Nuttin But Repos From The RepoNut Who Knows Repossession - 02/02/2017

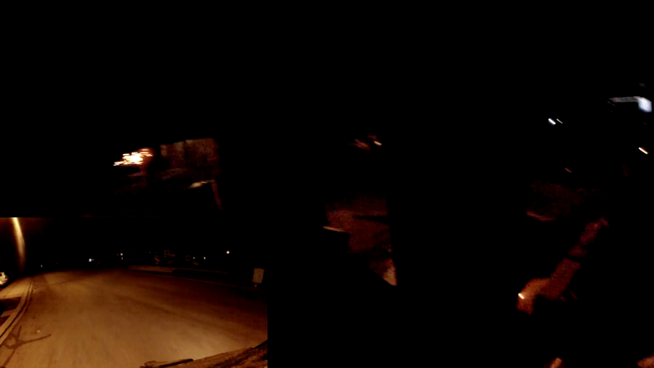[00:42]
I just pulled up to the street and I can see a blue Jeep. Looks like the license plate matches. To work we go.